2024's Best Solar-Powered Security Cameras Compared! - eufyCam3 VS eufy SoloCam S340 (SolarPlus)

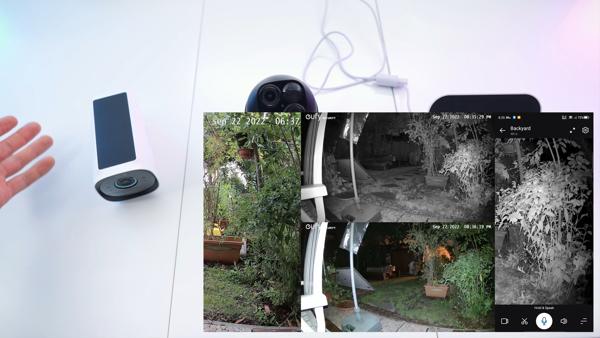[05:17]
And this one is where it gets really futuristic with the moving camera module, as well as dual lens zooming capabilities.
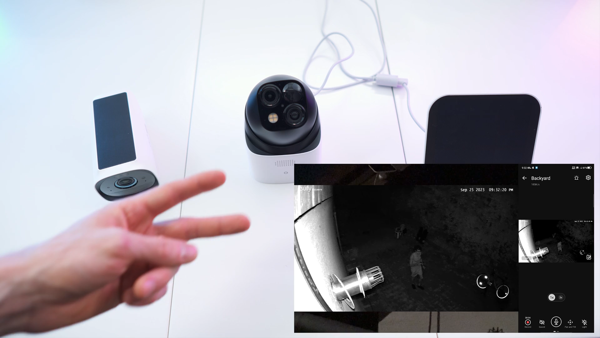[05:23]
But both of them definitely deliver rivaling or equally great footage quality. And now I want to again recap the amazing solar technology that is implemented in these cameras.